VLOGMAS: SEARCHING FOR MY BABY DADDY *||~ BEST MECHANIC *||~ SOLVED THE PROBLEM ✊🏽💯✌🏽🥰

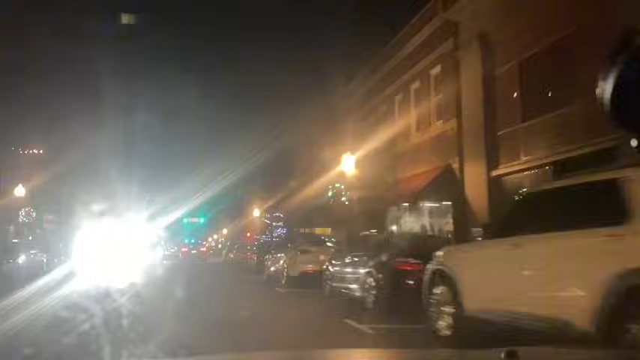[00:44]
Wow. See, they got a downtown in Columbia too in there. And they shit jumping. Yeah, they have all the parties down there. Yeah, dang. That's five points. One night drop through there to come get you from work. I'm like, ee, ee, ee, ee.